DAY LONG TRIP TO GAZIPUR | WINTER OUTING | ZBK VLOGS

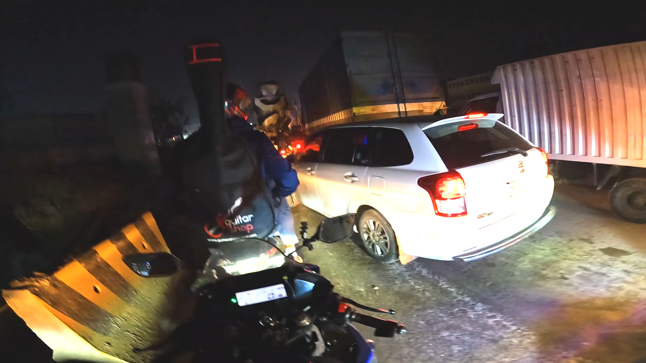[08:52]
জ্যাম এখনও আছে, সেই চেরাগালি থেকে ঠেলতেছি, রাস্তার যে অবস্থা, ওরে আল্লাহ। এদিকে নাকি ফ্লাইওভার চালু করছে, আল্লাহ জানে কোন ফ্লাইওভারটা কোন জায়গা থেকে চালু হয়েছে। অলরেডি 6টা বেজে গেছে, ছাড়ছে, ট্রাকের পিছনে থাকা যাবে না যত যাই করো,
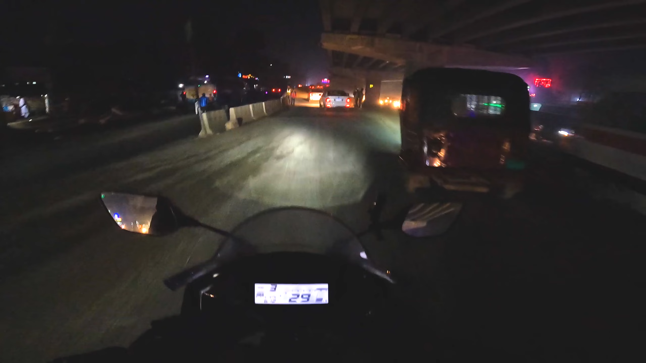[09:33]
একদিক দিয়ে শান্তি, ফ্লাইওভারে উঠ ফর দ্য ফার্স্ট টাইম, টুঙ্গি ফ্লাইওভার,